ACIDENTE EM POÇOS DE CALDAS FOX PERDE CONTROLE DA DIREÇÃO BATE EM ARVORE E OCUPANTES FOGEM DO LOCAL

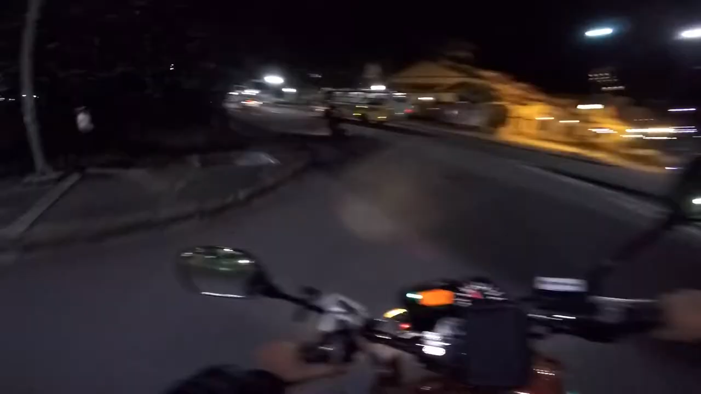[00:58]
meu. Falou. Ô louco, tio. O que tá rolando aqui? Acidente? Ixi, acidentou-se. Mano do céu, bateu no... Bateu no poste, tio.
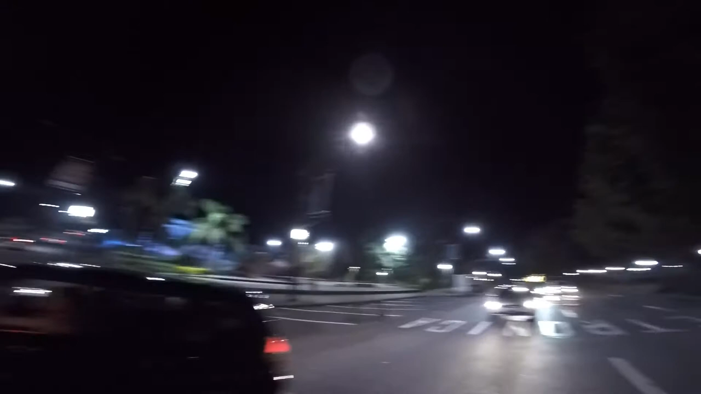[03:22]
É, pessoal, aconteceu um acidente aqui
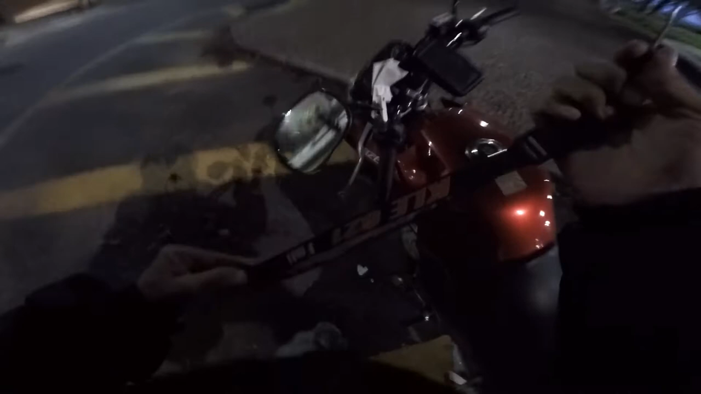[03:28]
na Avenida João Pinheiro.
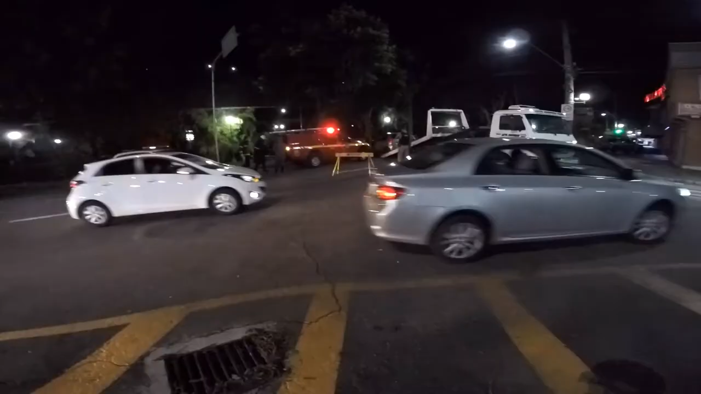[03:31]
Em frente aqui o museu.
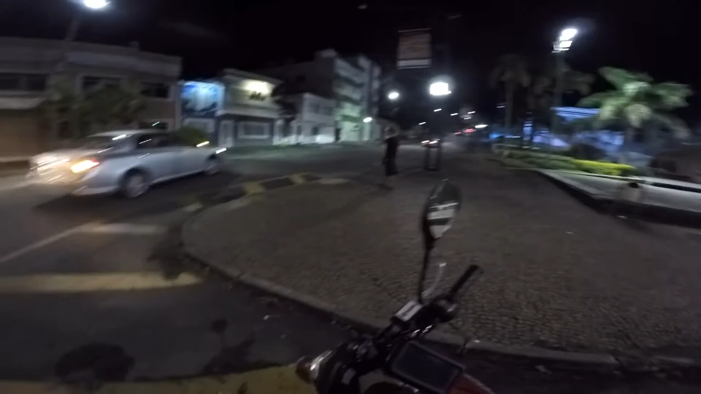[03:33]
O carro foi abandonado aí. A polícia tá tentando
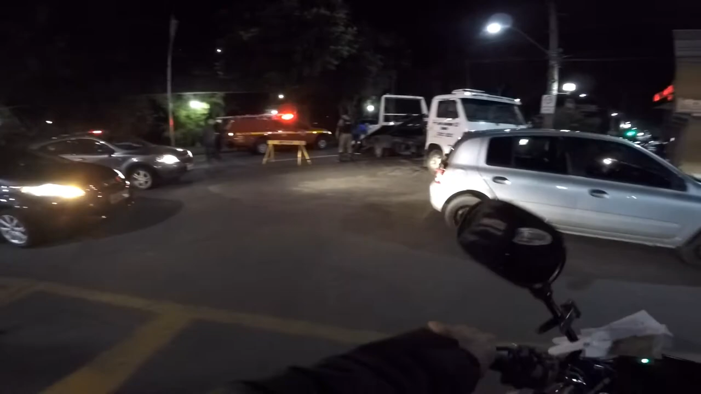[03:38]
identificar os ocupantes do veículo, mas não tiveram notícia não. O que que aconteceu não?